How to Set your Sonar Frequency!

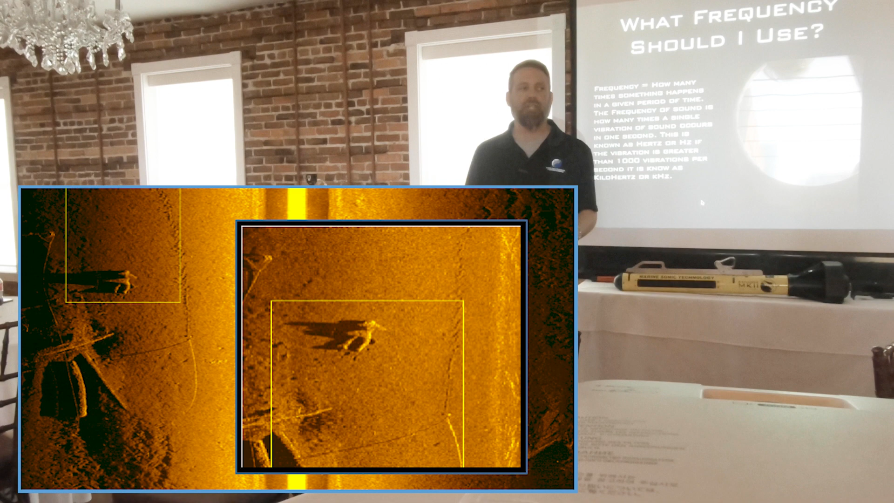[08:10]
Because you can start seeing those smaller features on the body. But it's not until about 1800 kilohertz that your mitten becomes a hand.
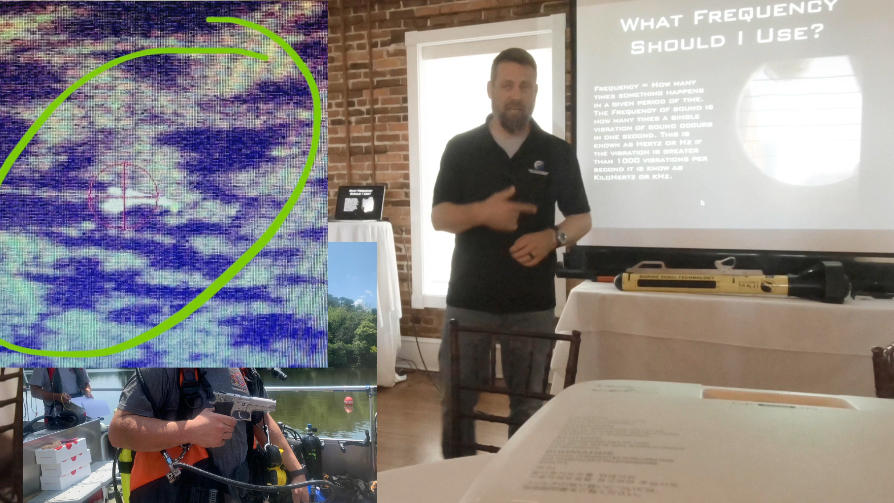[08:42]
Anything below 1800 kilohertz, you'll see a rock. And it'll have some gun-shaped look to it. But you're not going to actually see the gun itself until you get pretty high in that frequency.